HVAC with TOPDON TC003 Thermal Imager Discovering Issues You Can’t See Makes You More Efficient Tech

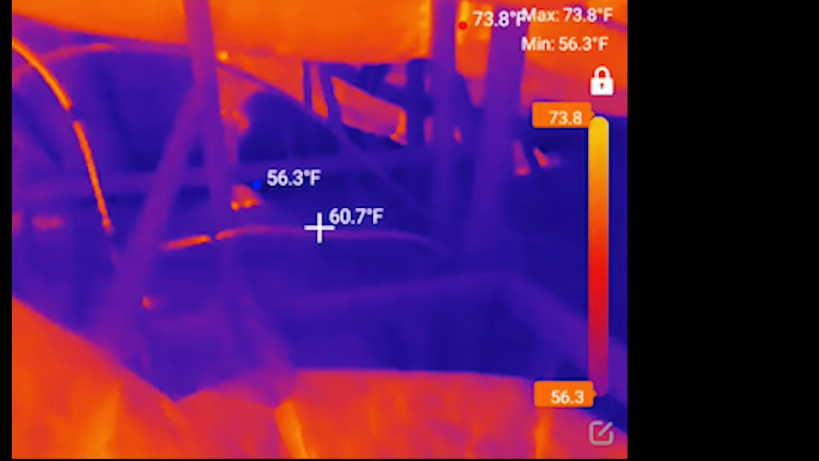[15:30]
On screen: spot 60.7°F, max 73.8°F, min 56.3°F
thousand dollars as a toy it's usually based around that thermal sensitivity when you're above that 50
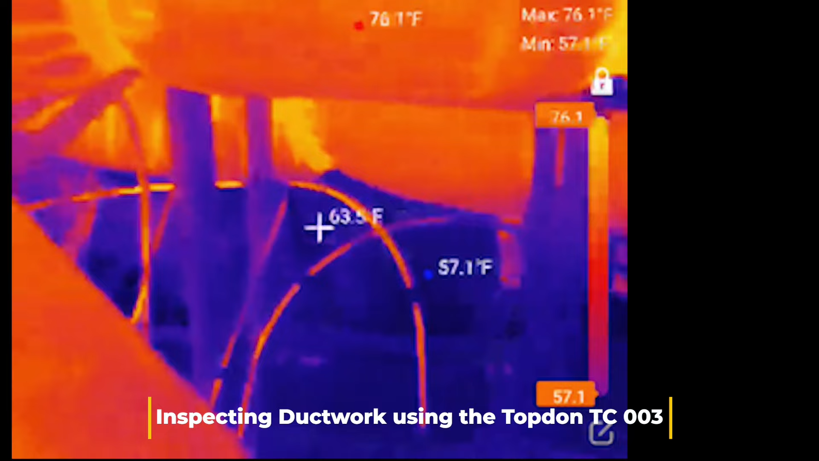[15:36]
On screen: spot 63.5°F, max 76.1°F, min 57.1°F
micro calvin range you're you're not really i mean it's pretty it's still a pretty cool tool it's still usable
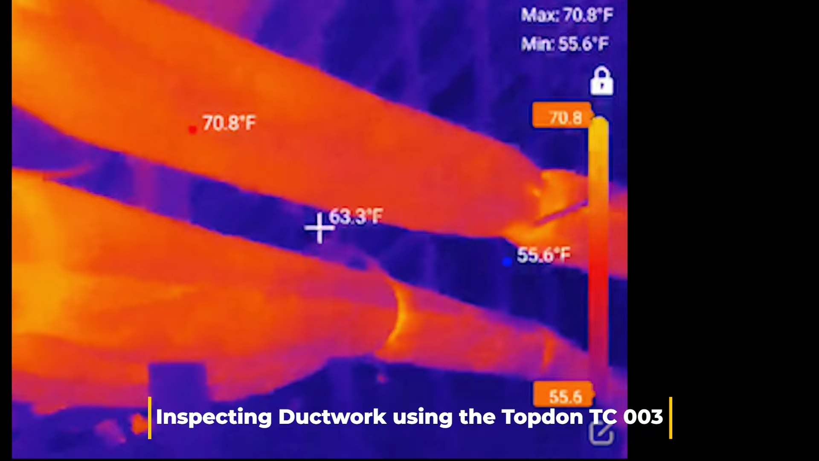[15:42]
On screen: spot 63.3°F, max 70.8°F, min 55.6°F
but it's not capturing as well as it should be it's not capturing the the the to the
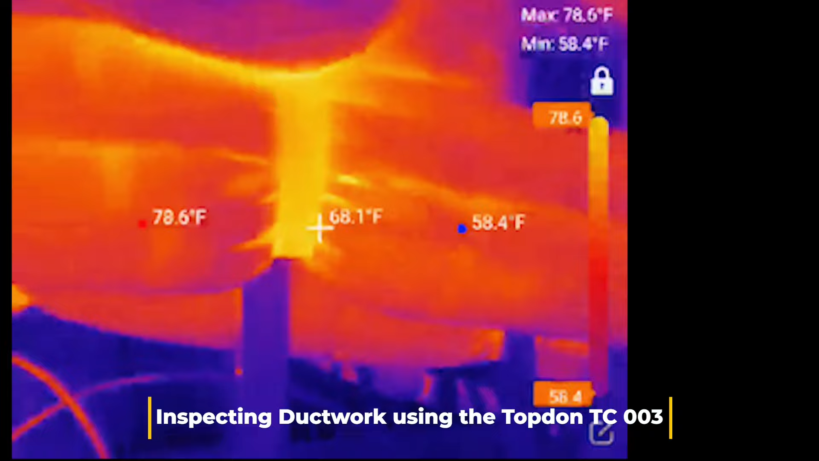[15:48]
On screen: spot 68.1°F, max 78.6°F, min 58.4°F
sensitivity that um the higher quality ones do as you see the top don tc003 and i think all their
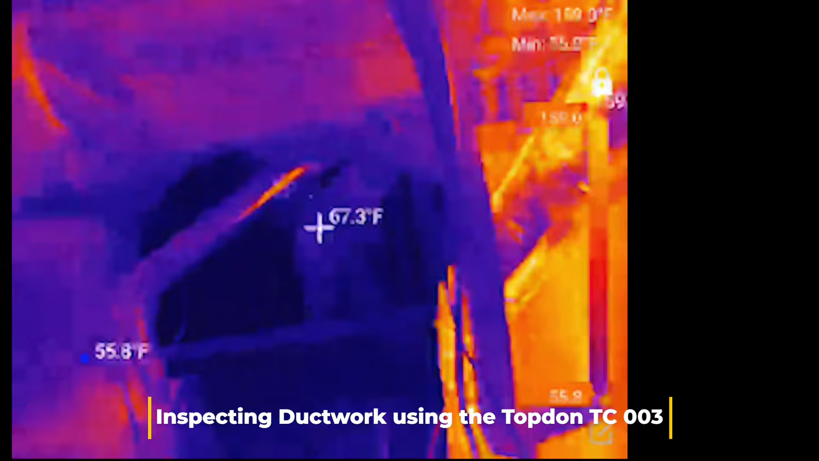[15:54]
On screen: spot 67.3°F
uh thermal imagers are going to be 40 micro calvin which is pretty pretty impressive remember the lower
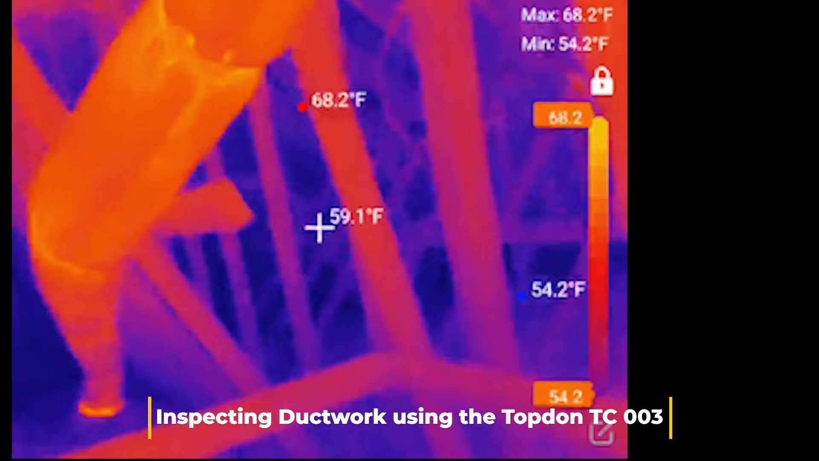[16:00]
On screen: spot 59.1°F, max 68.2°F, min 54.2°F
the number the better the sensitivity is so like i said you've got 75 for the
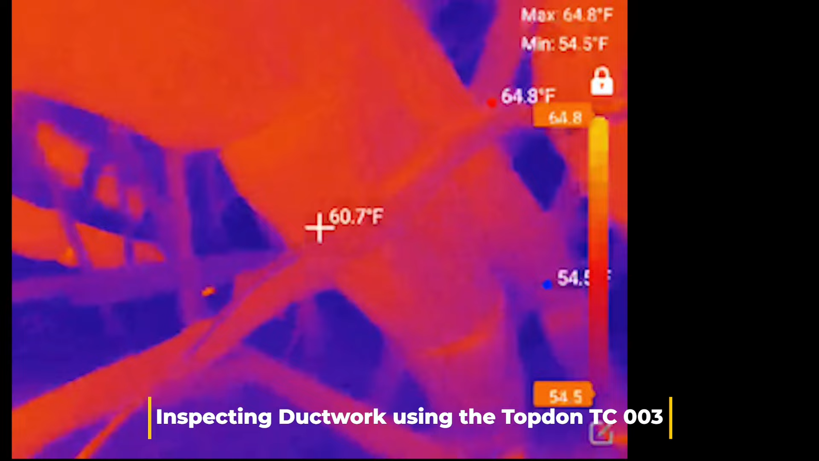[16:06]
On screen: spot 60.7°F, max 64.8°F, min 54.5°F
seek 40 for the top don and uh the picture shows top down is lower resolution but it still looks
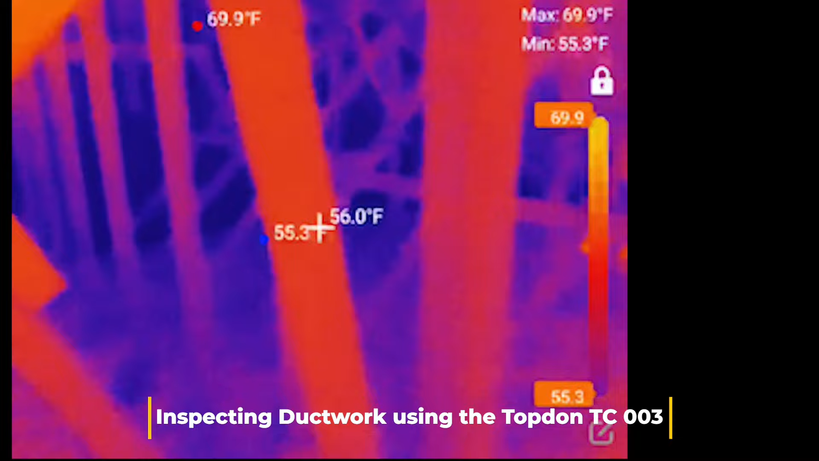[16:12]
On screen: spot 56.0°F, max 69.9°F, min 55.3°F
better to the naked eye and that's just due to that thermal sensitivity so don't underestimate thermal sensitivity guys
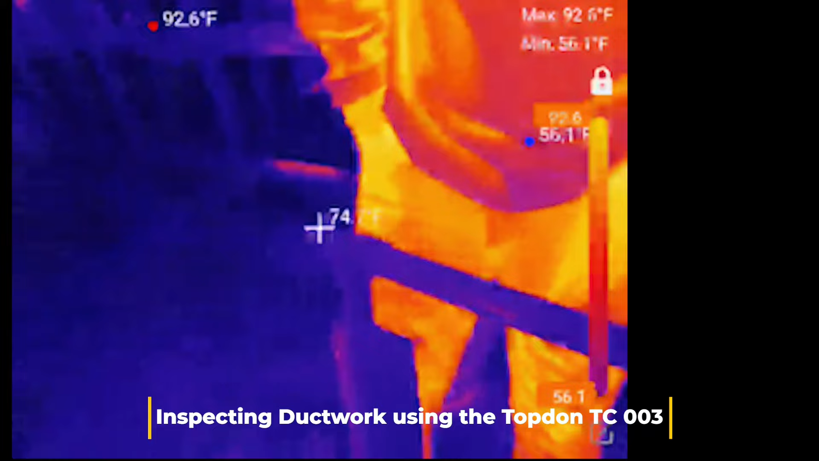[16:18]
when you're doing researching these cameras just make sure you're checking out all all the specs and definitely don't go for